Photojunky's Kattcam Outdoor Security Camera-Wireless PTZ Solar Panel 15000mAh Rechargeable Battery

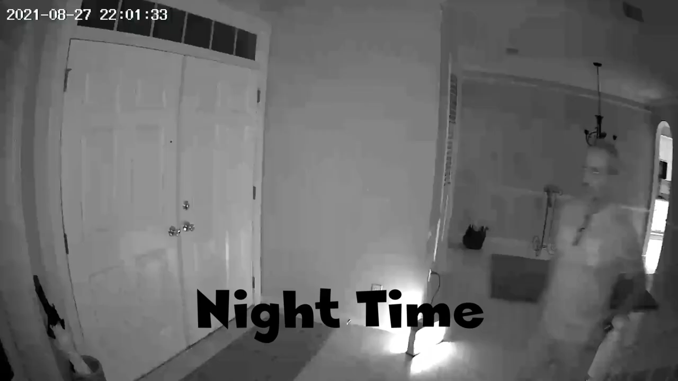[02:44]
changing back to daylight. This has no problems and you can put it wherever you want.